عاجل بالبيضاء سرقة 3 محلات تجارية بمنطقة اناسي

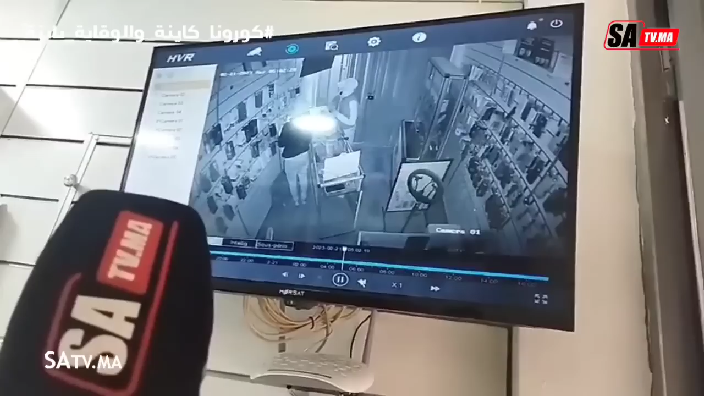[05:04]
لا خوف لا حتى حاجه، عادي حل سادين عليهم الباب. الكلب عندهم اجناهم هما